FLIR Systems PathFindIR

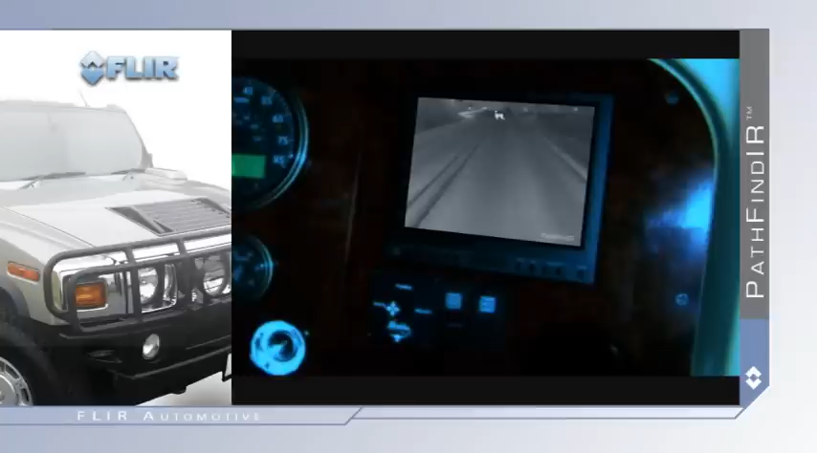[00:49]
Video from the Pathfinder is easily displayed on most factory-installed or aftermarket video monitors.
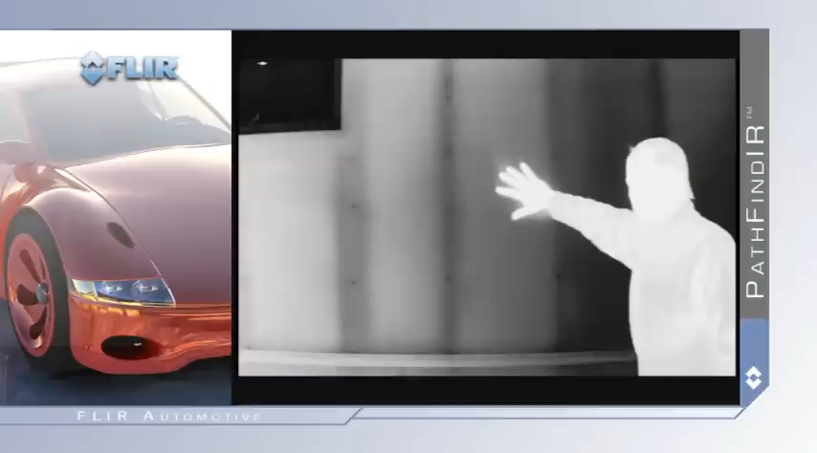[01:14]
Unlike standard video cameras that create images based on visible light, thermal imagers see subtle differences in temperature. Warm objects appear white and cooler objects appear black. And since it detects heat rather than light, the Pathfinder is not affected by oncoming headlights. Most of the common driving hazards show up clearly in thermal imagery, including animals that are naturally camouflaged, pedestrians, or stalled cars.
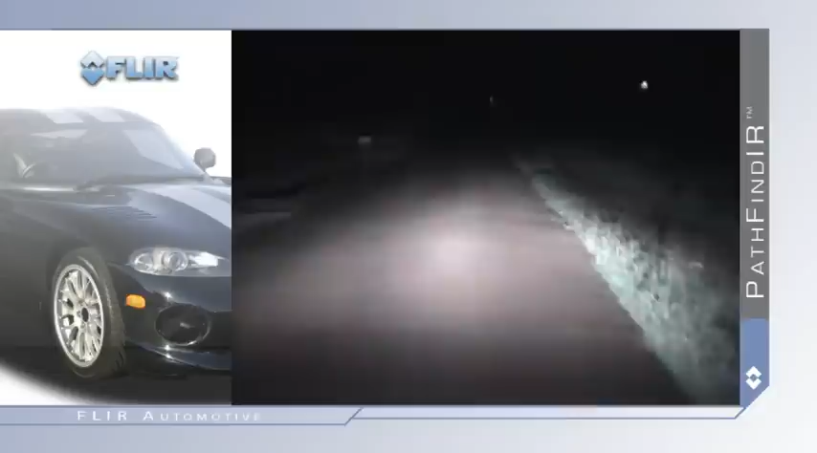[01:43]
Vehicle headlights provide between 250 and 450 feet of moderate illumination. Pathfinder provides an effective range of over four times farther. Why is this important? Because stopping distances depend on three things.